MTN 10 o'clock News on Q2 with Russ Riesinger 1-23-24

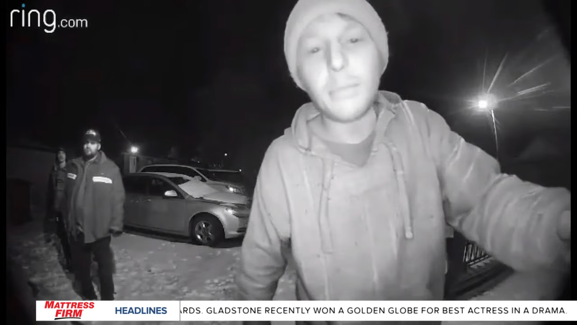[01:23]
This surveillance video posted to Facebook is from just this week.